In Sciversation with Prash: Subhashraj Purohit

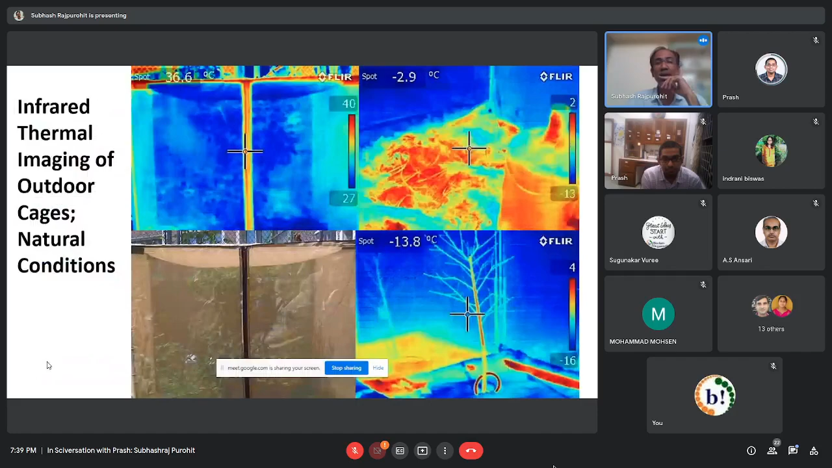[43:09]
So we took these different allele populations and released them in the outdoor cages where the temperature was varying, and you see pretty much the same responses actually, the indoor and the outdoor.